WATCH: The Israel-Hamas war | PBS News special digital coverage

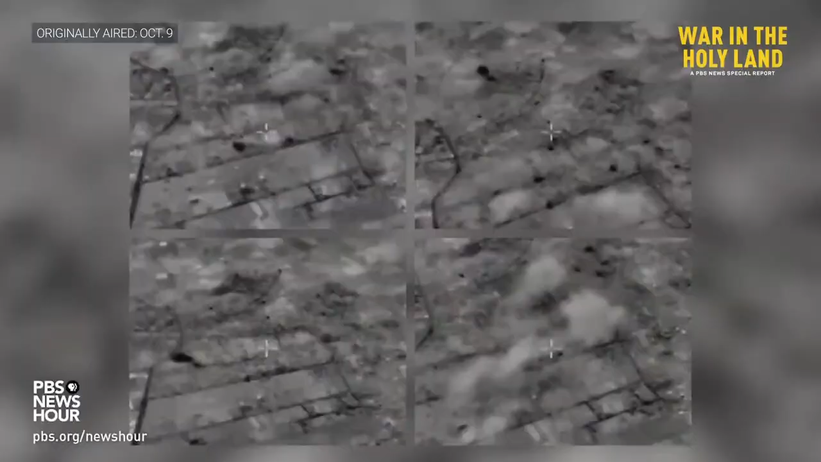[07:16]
Israel also says it levelled the northeastern neighbourhood of Beit Hanoun,
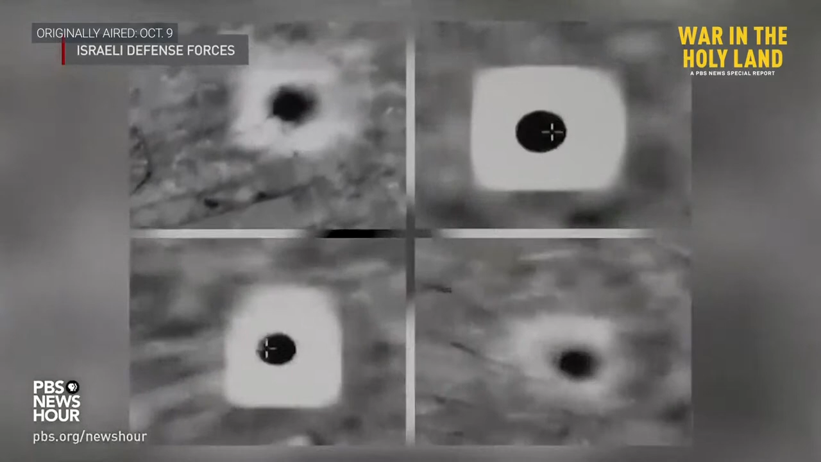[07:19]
which had been used as a staging ground by Hamas,